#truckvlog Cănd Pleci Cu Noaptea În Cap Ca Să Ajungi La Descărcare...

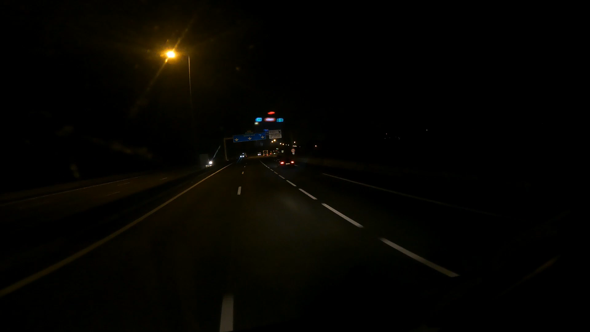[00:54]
Vreau să-l filmez pe fraierica geamantanul ăsta cu Audi TT-ului. Nu știu ce poate să facă la 3:20 dimineața, că doarme pe autostradă. Măcar mă lasă să-l depășesc. Bă, cu ăsta cu Audi-ul nu pot să-mi dau seama ce Dumnezeu poate să facă la 3:30 dimineața, într-o zi de luni, în noiembrie.